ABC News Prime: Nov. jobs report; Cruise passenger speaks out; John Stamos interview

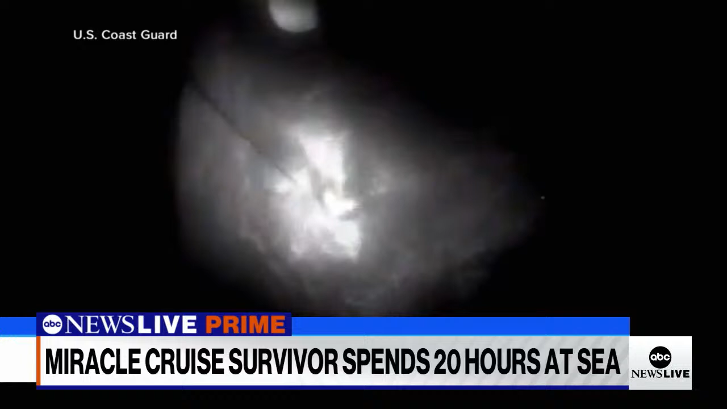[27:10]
The Coast Guard then arriving, his miraculous rescue captured on camera. When the Coast Guard got there, what happened? They circled the boat two or three times looking for me,
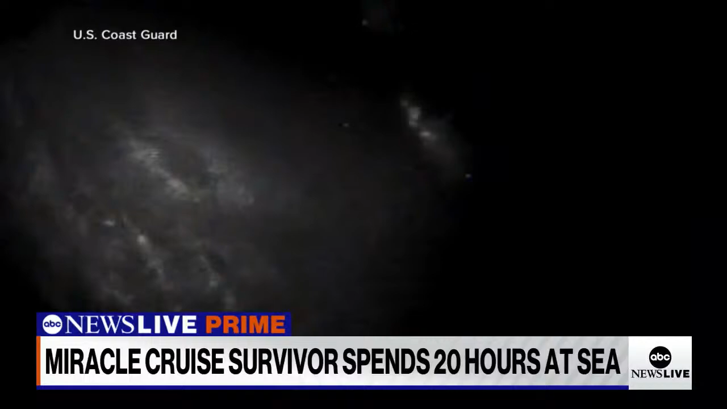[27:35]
And when that light finally hit me, somehow I heard we got him, and I seen a guy coming down from that helicopter, and it was coming towards me. You know, right then I thought, man, I see the light. When the Coast Guard guy showed up in the water, what did you say to him?
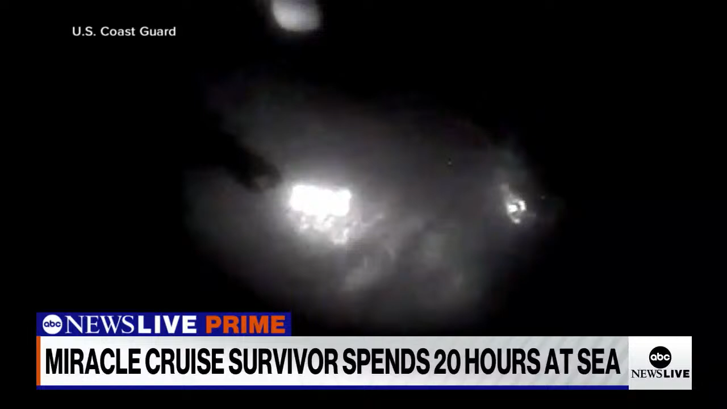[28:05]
His rescuers believe he was seconds away from not making it. I swam to it as fast as I could.